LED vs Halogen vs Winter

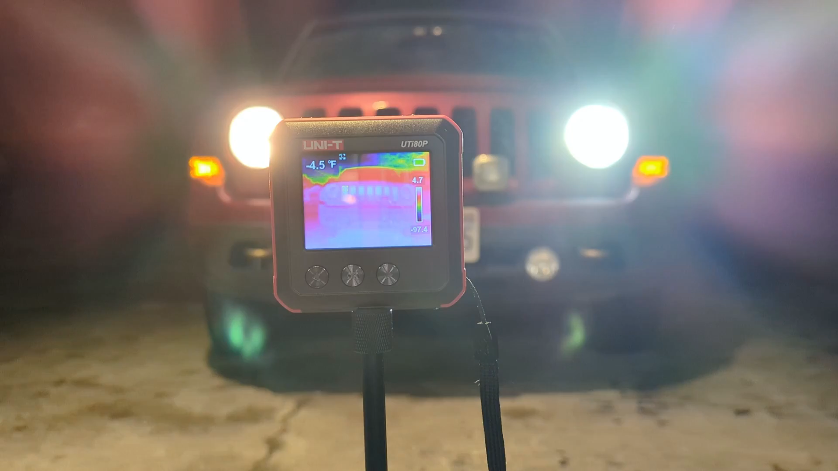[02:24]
On screen: spot -4.5°F
one's had a chance to blow the air around inside there it might end up being the same temperature.
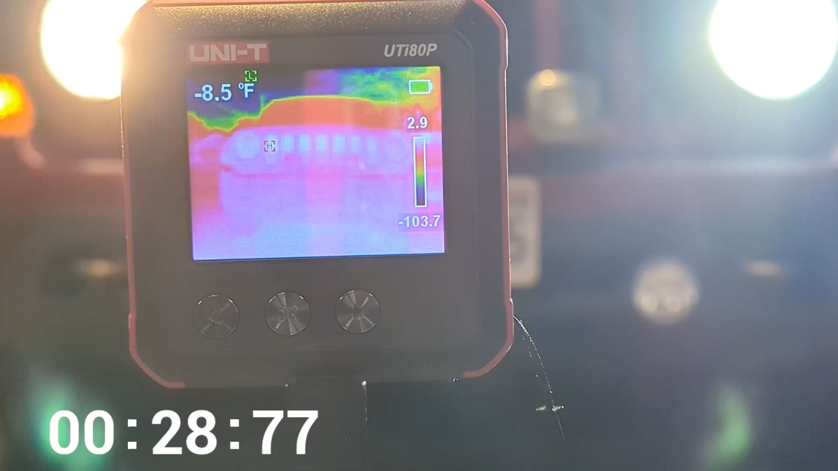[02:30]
On screen: spot -8.5°F
What we can see at this point here is that this headlight is turning white or turning the kind of hotter temperature right
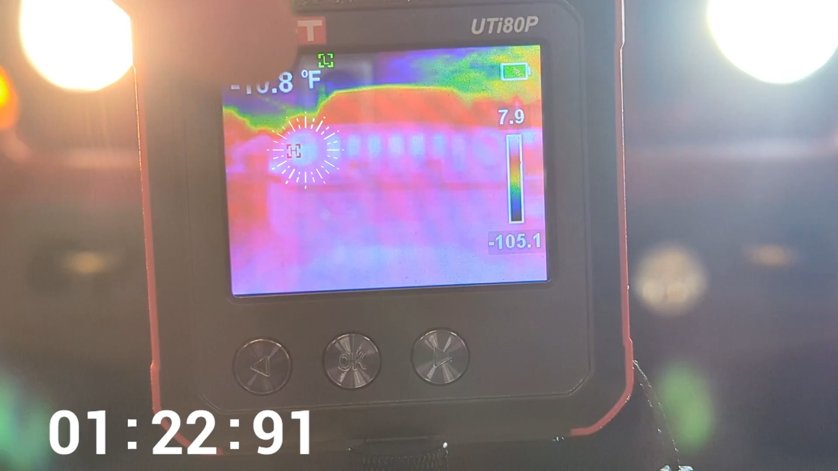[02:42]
there versus this headlight over here which is still not getting as warm.
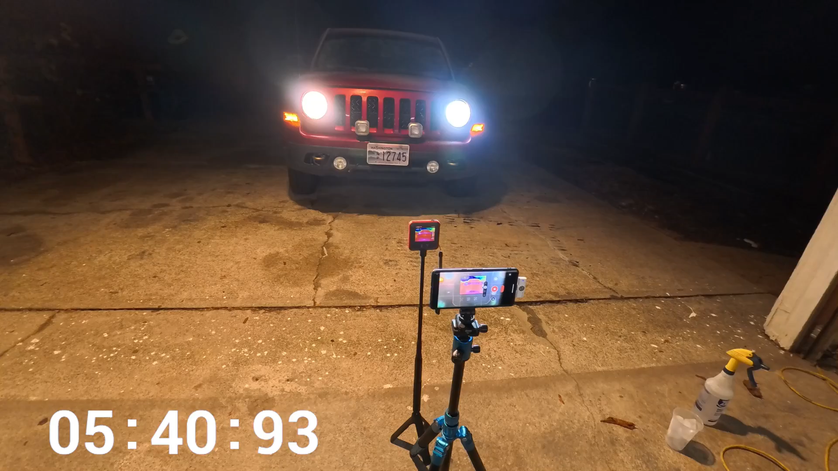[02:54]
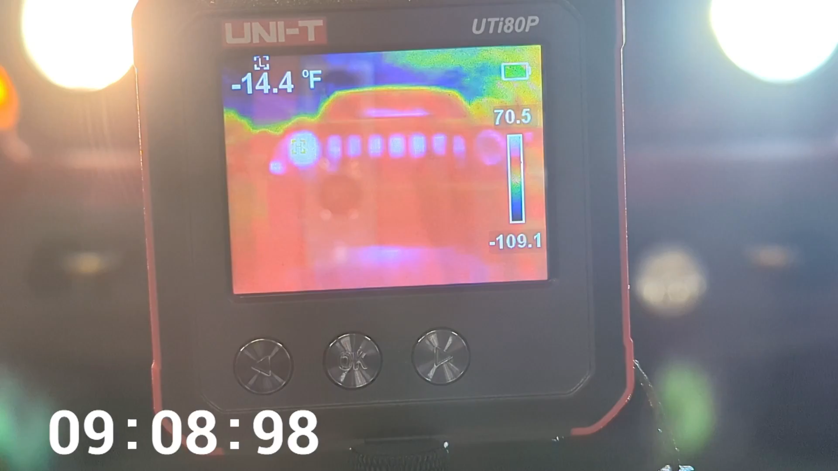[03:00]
On screen: spot -14.4°F
It's been a solid 10 minutes at this point and you can tell that this headlight right over here
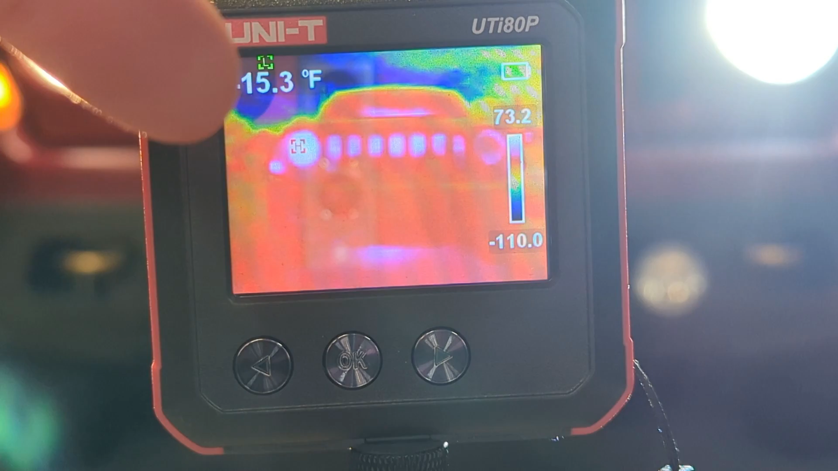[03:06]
is quite a bit hotter than this one over here so that's kind of a damning thing for getting any kind of heat off of that.
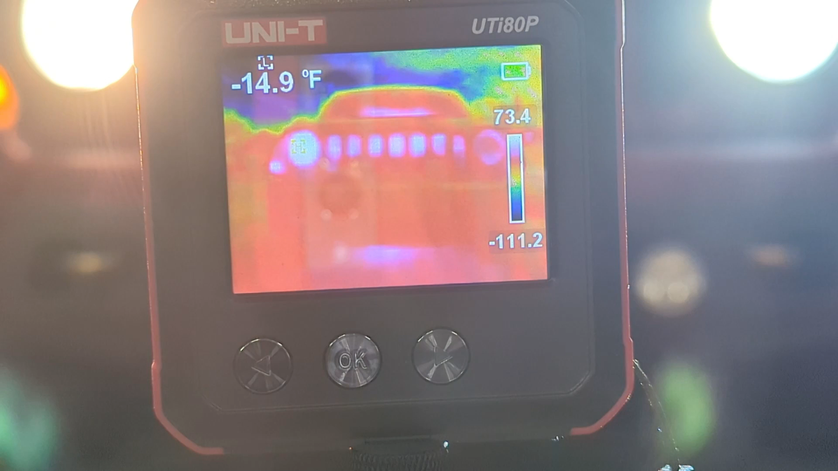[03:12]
On screen: spot -14.9°F
I'm going to walk up there and see if I can feel any subjective difference but I think that the heat camera is giving us all the info we need.